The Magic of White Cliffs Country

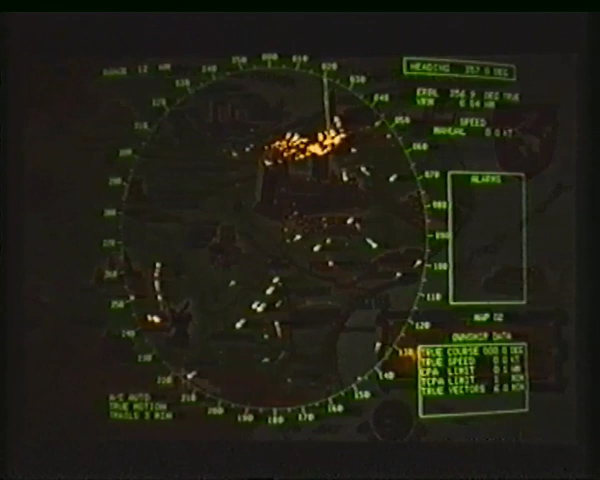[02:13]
Dover Coast Guard maintain a 24-hour watch across the English Channel. The nerve center of the operation is the radar screen.
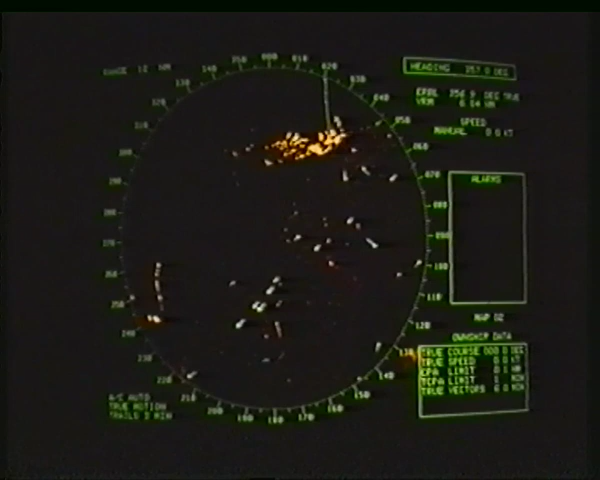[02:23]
Vigilance by Coast Guard officers ensures the safety of the ships who sail in this busy waterway.